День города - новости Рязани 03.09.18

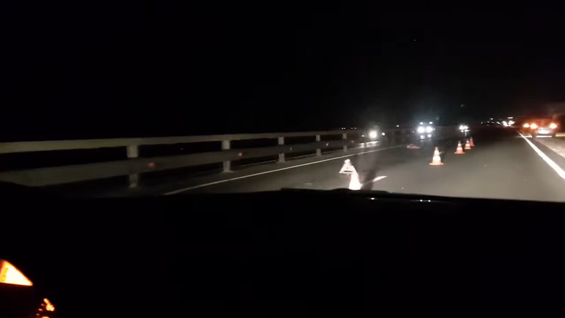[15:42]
Как сообщают очевидцы, движение по мосту было организовано только по одному ряду. Обстоятельства трагедии уточняются.